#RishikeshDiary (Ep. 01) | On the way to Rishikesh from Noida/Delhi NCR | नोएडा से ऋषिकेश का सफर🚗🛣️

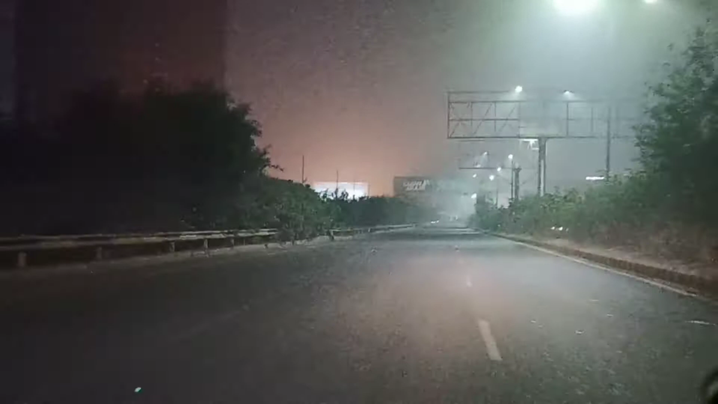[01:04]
तो आज तारिक है 23rd January 2021 और अभी समय हो रहा है 6.45 a.m. नोईडा में अभी का मौसम बहुत ही ठंडा है और बहुत ही फॉगी है बट आज की दिन फॉग कम है जिससे गाड़ी चलाने में ज्यादा दिक्कत नहीं हो रहे
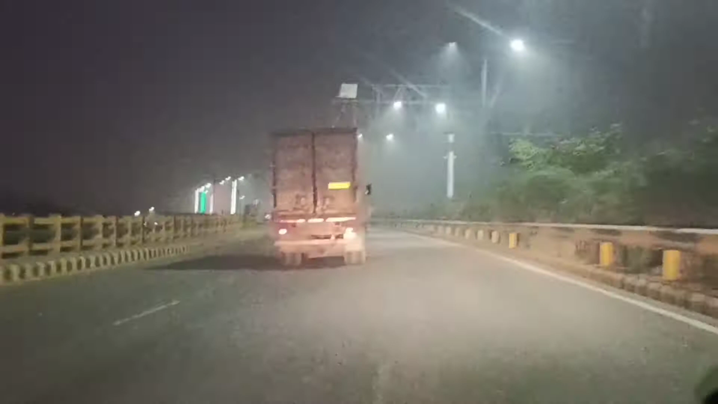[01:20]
हैं अब बात करें मोड ओफ ट्रैवल की आपको अगर
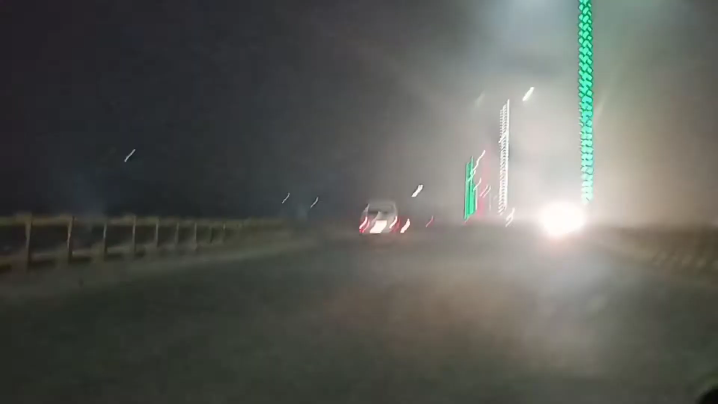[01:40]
और अब बात करें रूट की तो गाजियाबाद के बाद दो रूट यहां पर देखने को मिल जाते
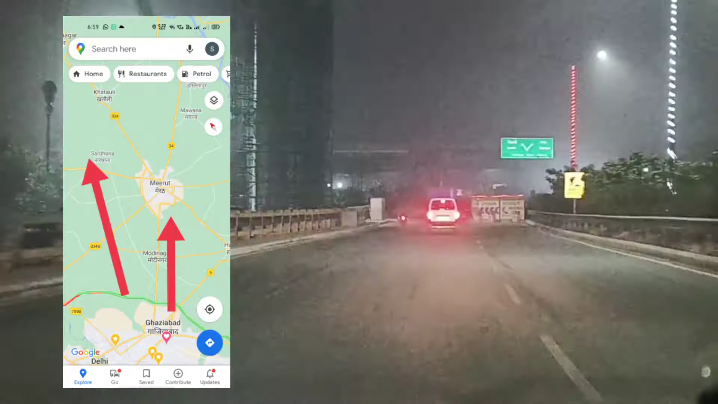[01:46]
हैं एक रूट है जो मेरेट से मुझफवर नगर के और जाता है और इसमें टोल भी
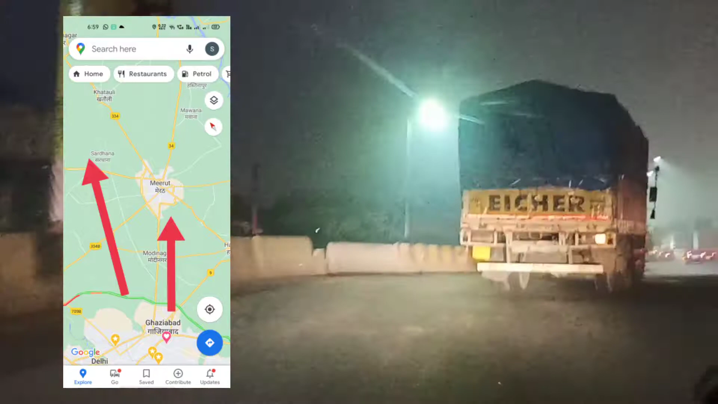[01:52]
बढ़ता है और दूसरा रूट है चोटी गंगा केनाल रूट जिसमें टोल नहीं है और � यह डारेक्ट क्ली
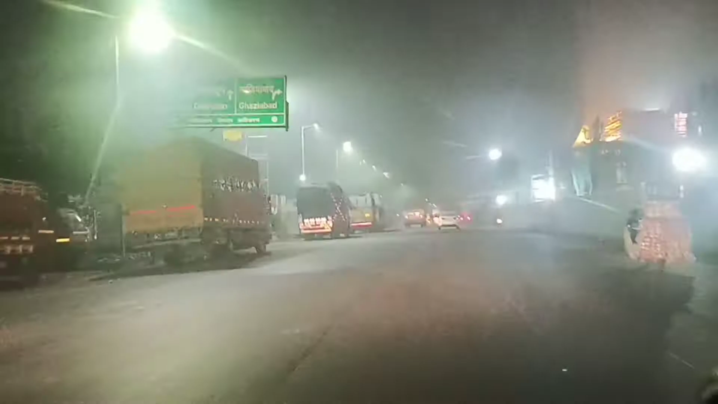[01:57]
खतोली से जुटता है और क्योंकि अभी का मोसम थोड़ा फॉगी है इसलिए हम छोटी
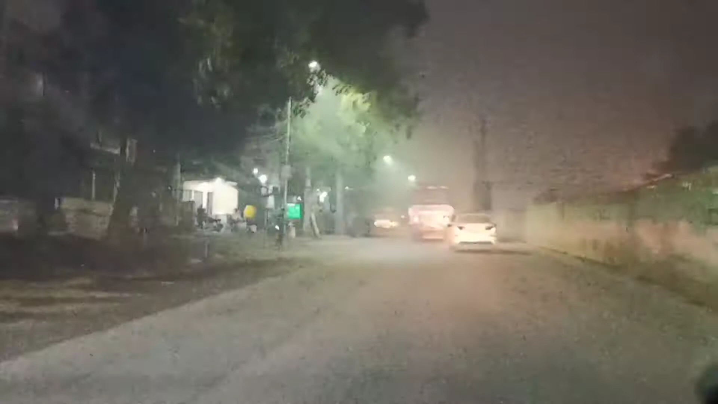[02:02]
गंगा वाला रूट नहीं लेंगे और में रूट से ही आगे बढ़ेंगे